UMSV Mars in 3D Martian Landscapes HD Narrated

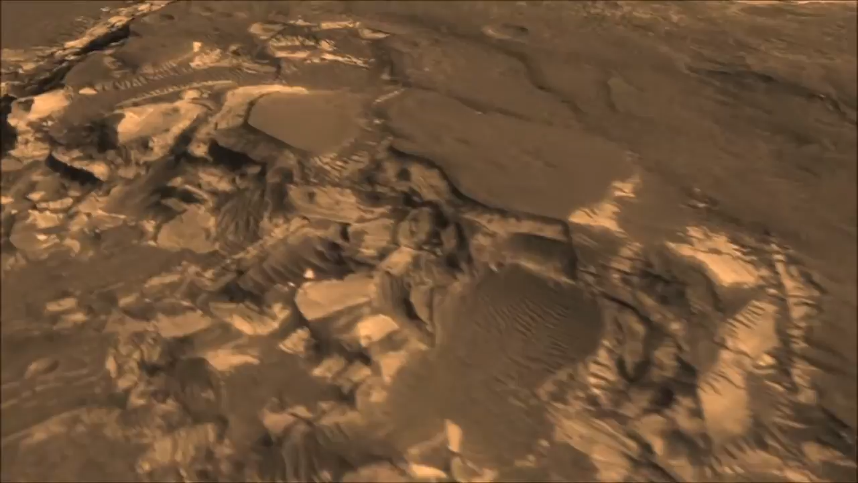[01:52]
Transcription by CastingWords In those layers we expect to find evidence of the past chemistry, the action of water, how long it was there.
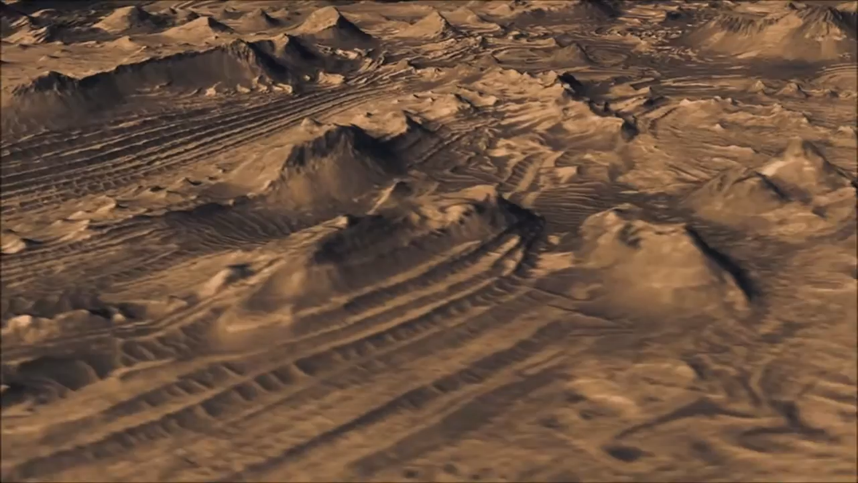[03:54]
There is no vertical exaggeration in this stereo image made by taking images at separate times on separate orbits.
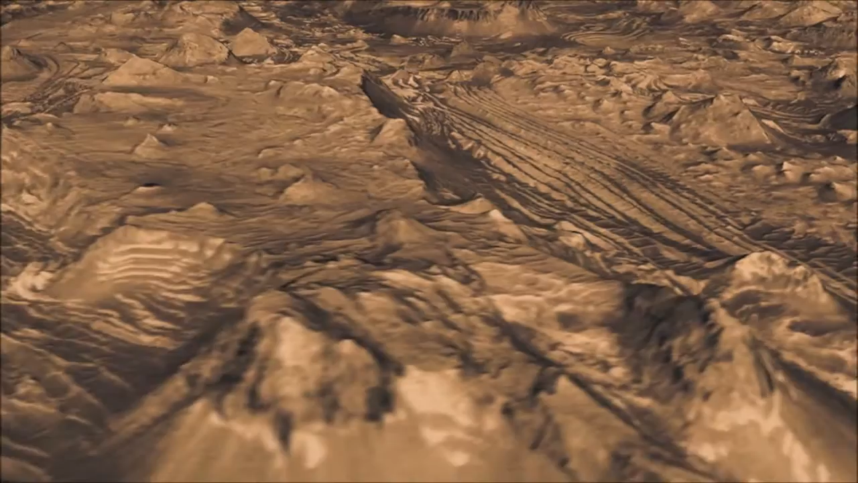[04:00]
Some of these buttes extend up a football field in size. Fault systems that were produced by earthquakes, in this case, marsquakes, give us clues as to whether this is material that was eroded away or actually whether it was deposited and then eroded later.